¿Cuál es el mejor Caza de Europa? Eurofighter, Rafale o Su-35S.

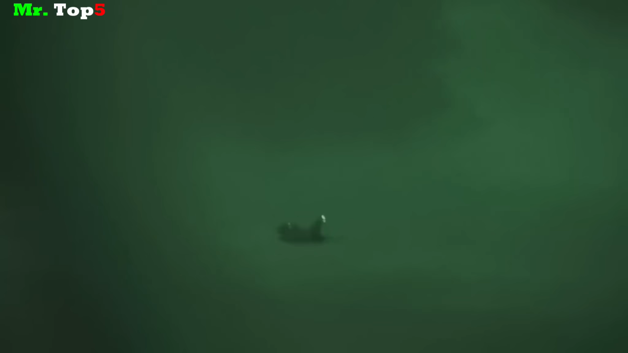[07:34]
identificación y localización precisa de largo alcance de amenazas de infrarrojos,